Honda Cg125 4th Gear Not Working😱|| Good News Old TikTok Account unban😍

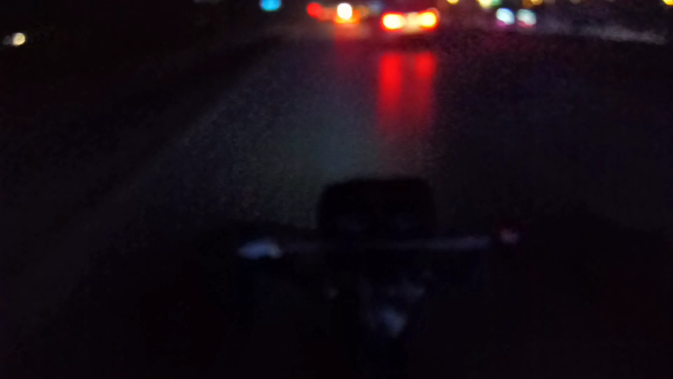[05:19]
یہ دیکھیں جو ہے مطلب کے آگے سارا کلیئے نظر آ رہا ہے صحیح ٹائٹ کر کے اور یہ جو ہے اس کی دوسری لائٹ اگر دوسری چلا نہیں ہے تو دوسری بھی چلا لیتے ہیں تو چلو میں نے ابھی دوسری بھی چلا لی ہے نائٹ کی یار رائٹ میں اس لئے نہیں کرتا کیونکہ گروہل انہیں منع کی ہوئے انہوں نے کہا یہاں نہیں رات کے ٹائم نہیں صبح کے ٹائم کرو کچھ نہیں کہتے آپ کو لیکن رات کے ٹائم نہیں